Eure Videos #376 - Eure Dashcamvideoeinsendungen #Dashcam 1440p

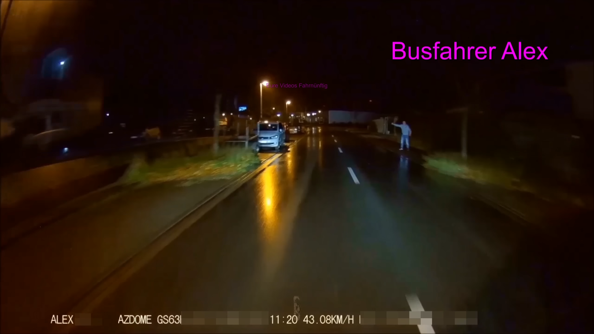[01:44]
Muss wohl laufen. Ja, musste wohl laufen, denke ich auch. 40 Minuten später. Busfahrer Alex ruft mal die Polizei an. Ich schneid's mal ein bisschen kürzer. Guten Abend. Da steht jemand rotzevoll auf der Straße und versucht die Autos umzuhalten.